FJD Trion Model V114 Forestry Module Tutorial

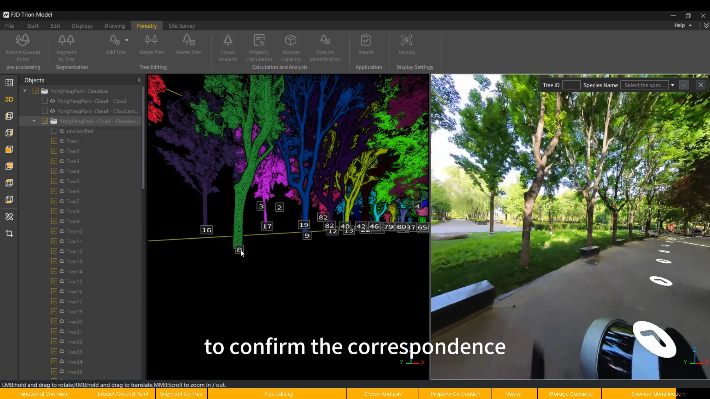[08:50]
To confirm the correspondence between the point cloud and the image, select the tree ID and the tree species and then confirm.
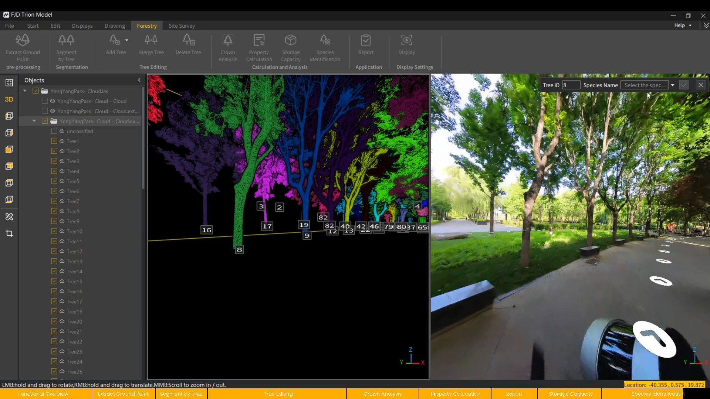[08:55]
After marking is completed, click Exit.
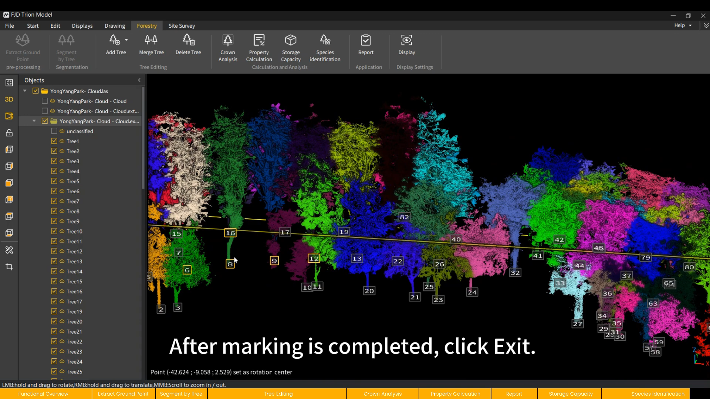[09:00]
Next, the marked trees will be highlighted. In the export report, the species of these trees will be identified.